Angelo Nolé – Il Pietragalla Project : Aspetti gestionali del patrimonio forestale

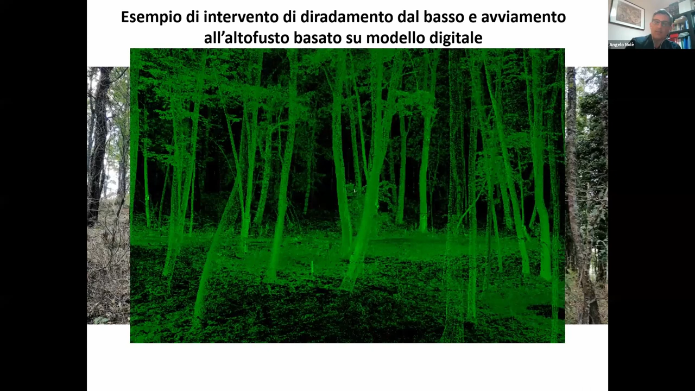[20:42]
creare un modello 3D del popolamento, un modello virtuale del popolamento, sul quale poi poter intervenire con delle simulazioni di intervento